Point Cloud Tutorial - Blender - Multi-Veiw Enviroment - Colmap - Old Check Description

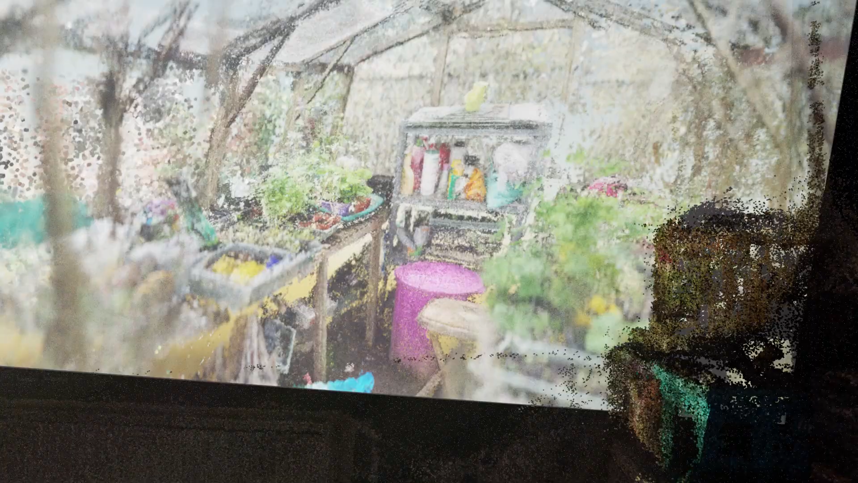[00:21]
I use Cloud Compare for filtering and Blender for animation and rendering.
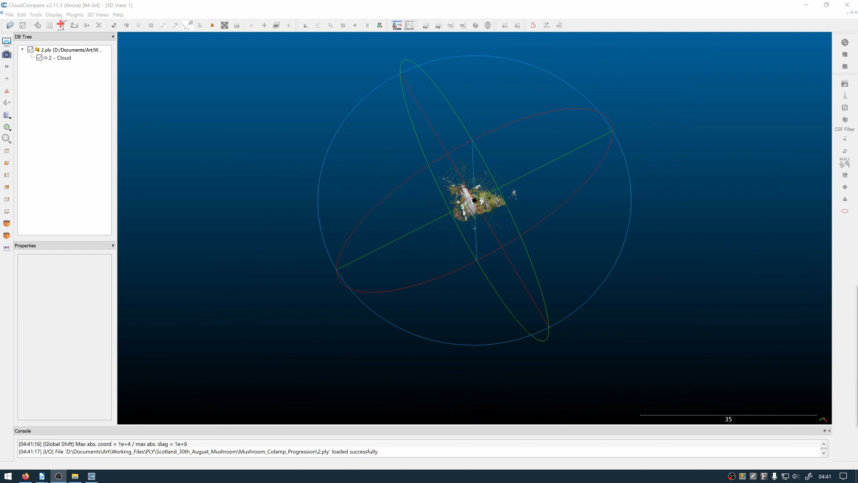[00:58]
With both Multiview Environment and Colmap I had spent quite a lot of time at the beginning
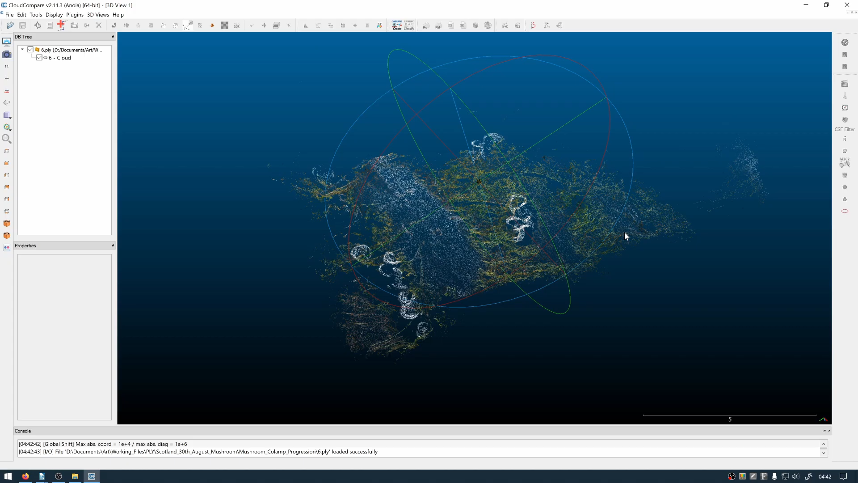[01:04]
designing a set of parameters to run the program with to get the desired outcome.
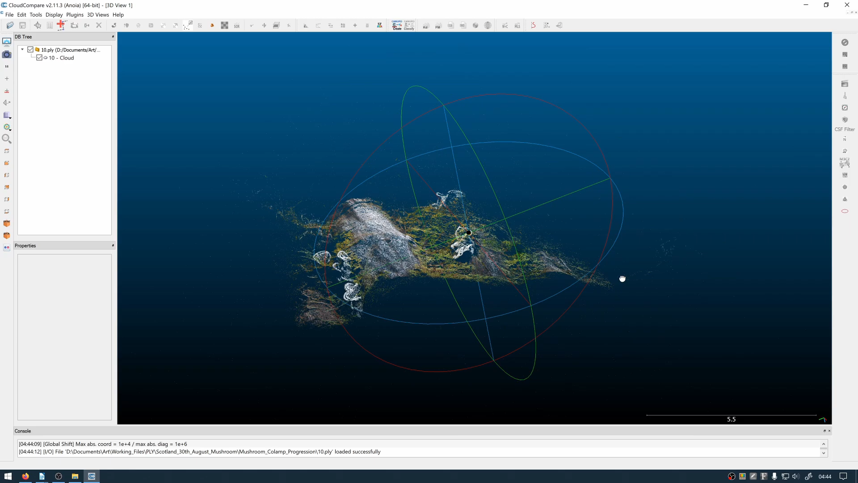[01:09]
I've sort of designed the look of the point clouds around this very sort of noisy impressionistic style
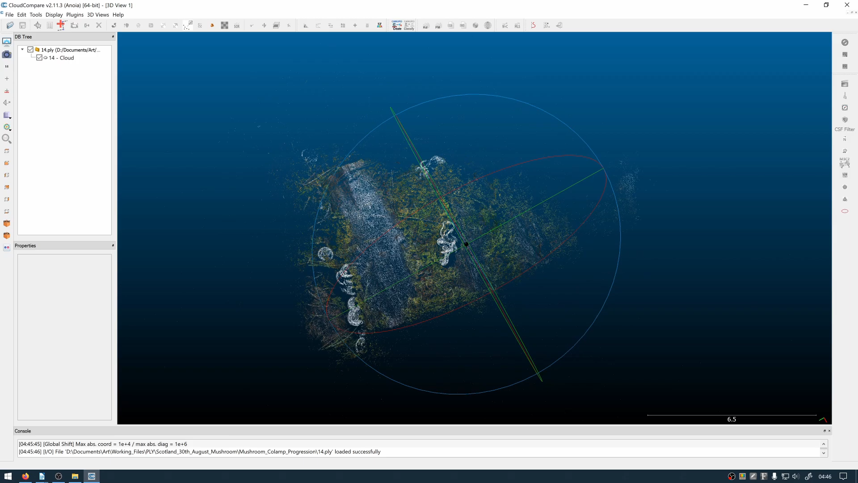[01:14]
and that sort of takes a bit of work with each program to discover how to sort of force that digital error.
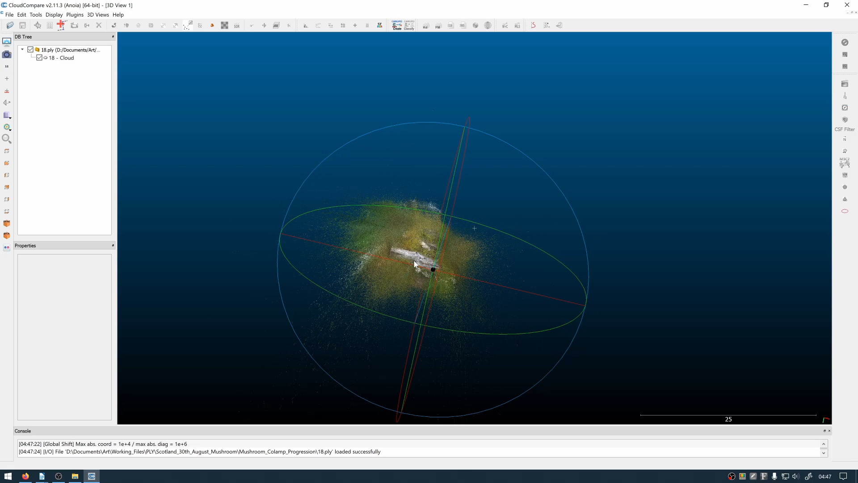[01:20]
So this is a set of around 30 point clouds that I
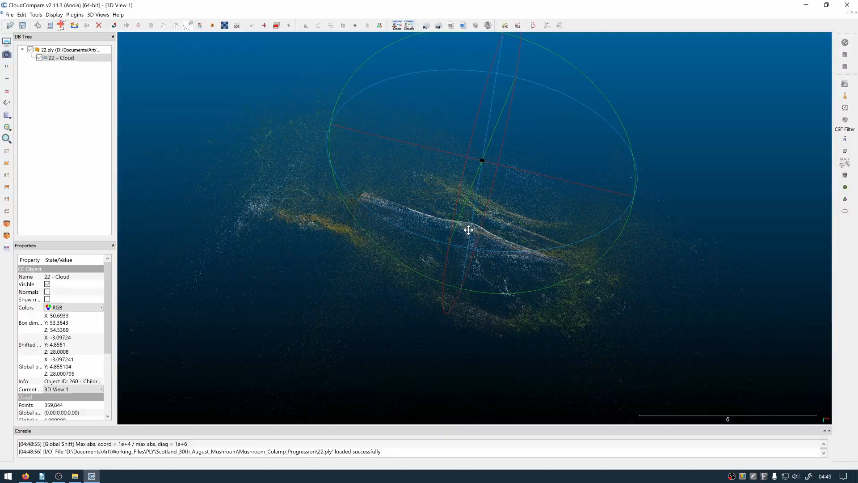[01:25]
made with Colmap when I was first experimenting with it.
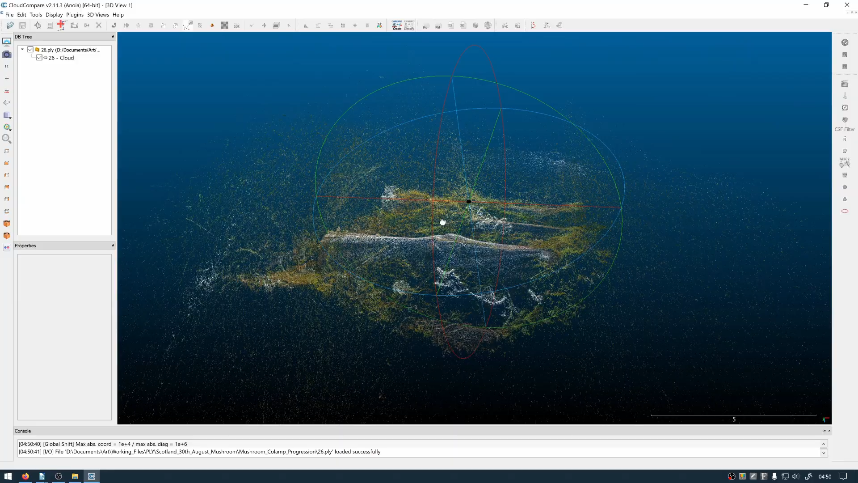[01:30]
Once I was happy with the result I saved all the parameters into a batch file and now I can run those batch files on any image set and get a point cloud quite quickly.
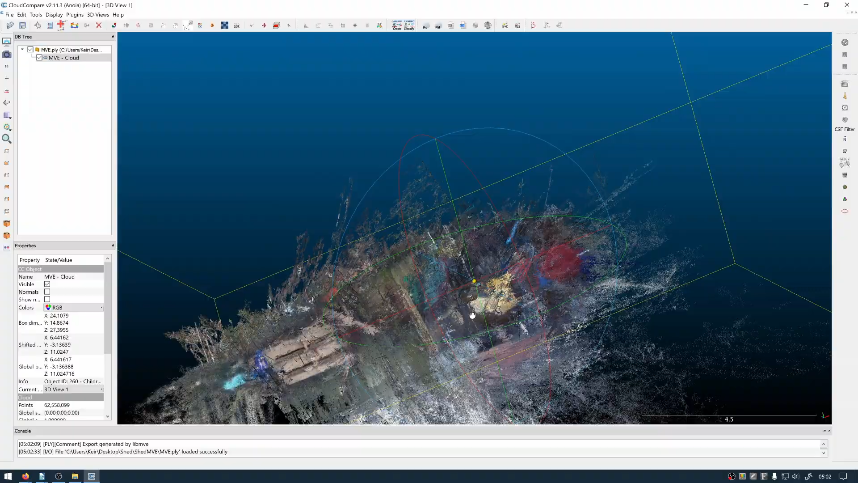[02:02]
manipulate and filter the point cloud.
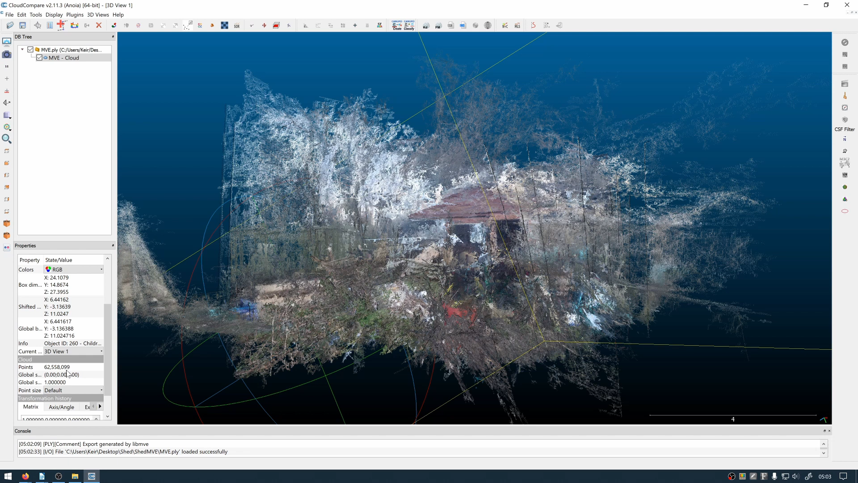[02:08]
You can see this point cloud's got 62.5 million points so filtering is needed before we put it into Blender. You want to round them up a million points for Blender. By default Cloud Compare recommends space subsampling. I don't particularly like this method of